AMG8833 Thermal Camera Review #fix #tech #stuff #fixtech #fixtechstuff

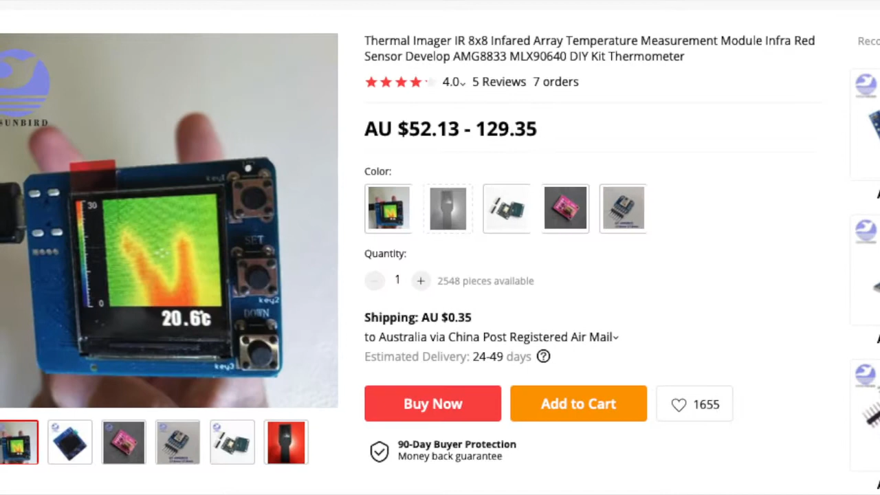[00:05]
On screen: spot 20.6°C
Today I'm reviewing an AMG 8833 thermal camera module.
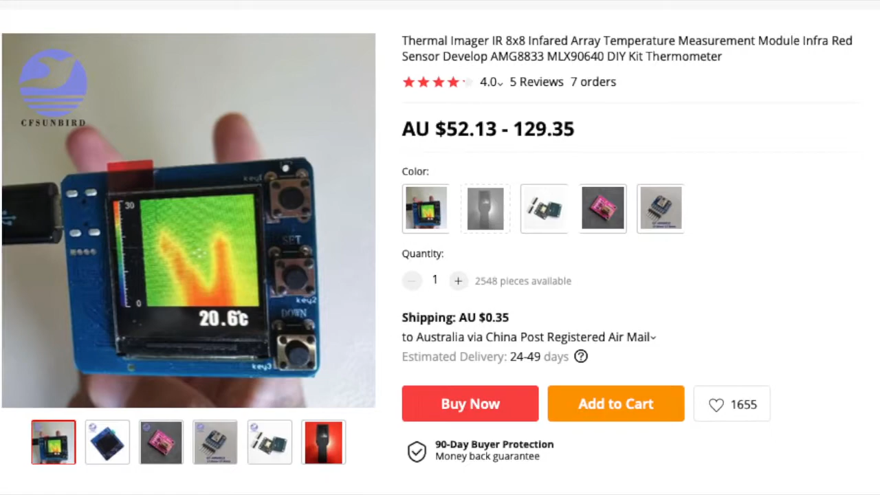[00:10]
I bought this a year ago. It's the bare circuit board version.
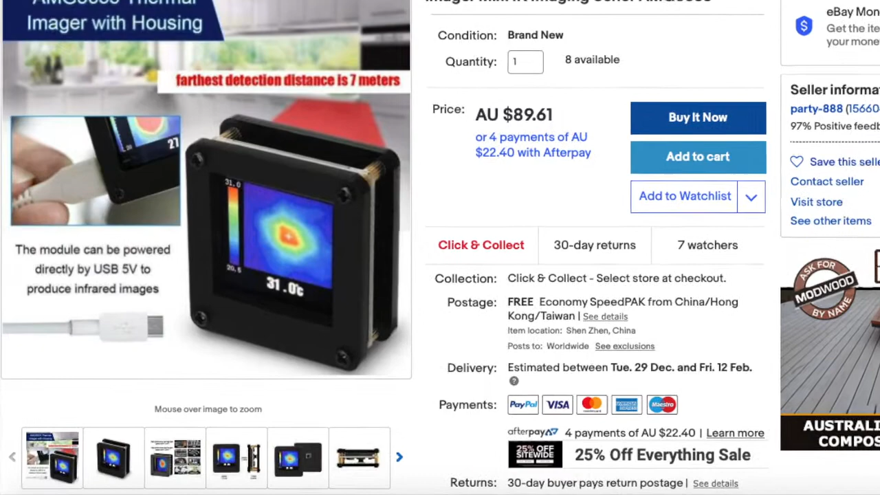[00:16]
On screen: spot 31.0°C
The one you get now has a case around it which is a much needed improvement.